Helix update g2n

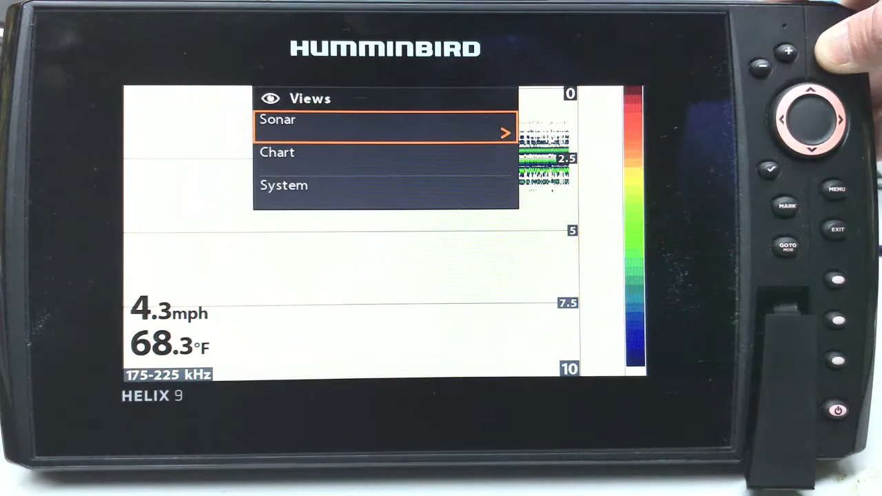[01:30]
On screen: water 68.3°F, speed 4.3 mph
To find out your software version you simply do self test now one thing I like about this new app